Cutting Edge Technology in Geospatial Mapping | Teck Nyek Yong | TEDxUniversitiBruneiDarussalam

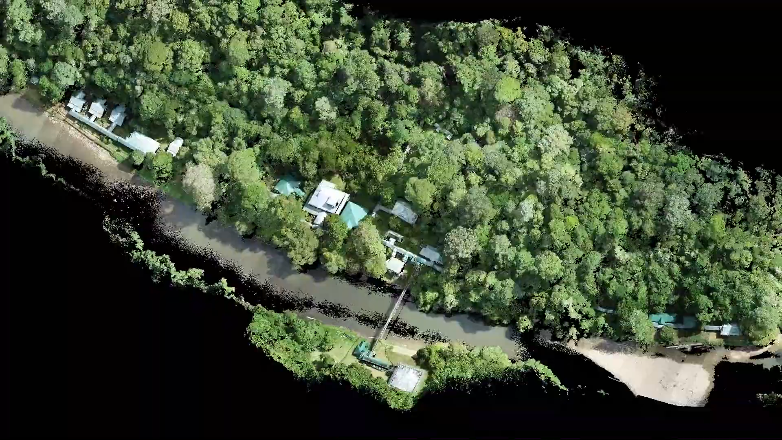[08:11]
Isn't that beautiful? It is not just a picture. It's a 3D image. You can do so many things with it.
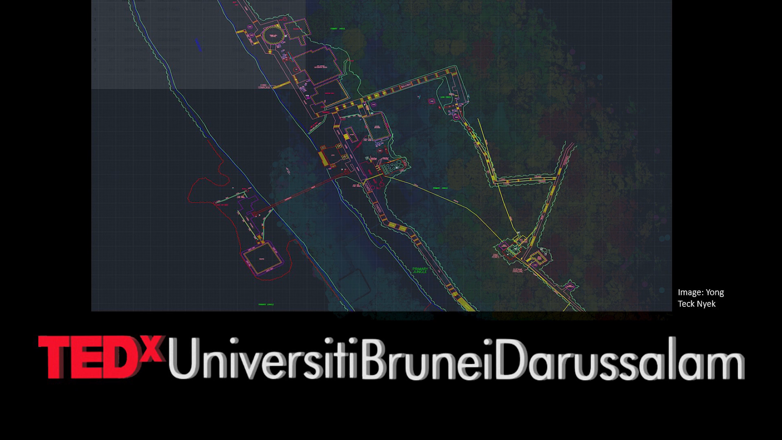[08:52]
might be able to use it because it can also help you to determine the height of the tree and the diameter of the trunk. There's a lot more application that you can use.
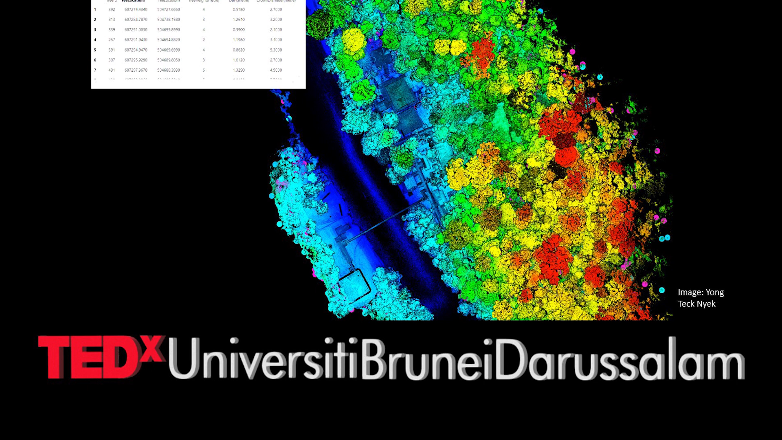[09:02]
And also, you can do a cross-section on the area where you wanted to study.
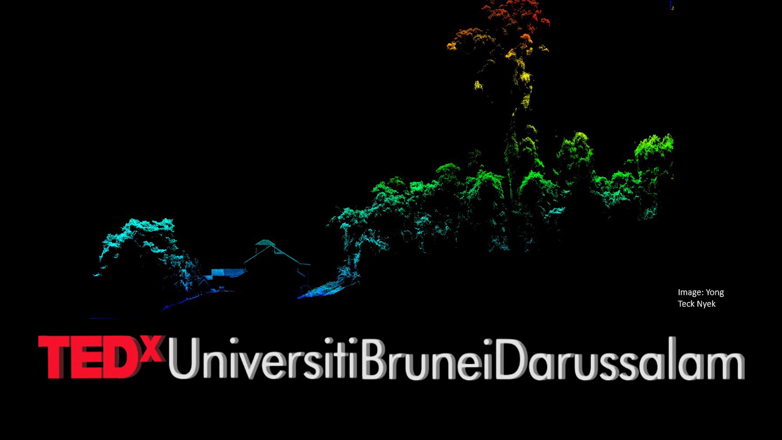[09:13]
in this picture here, it is not just a pretty picture.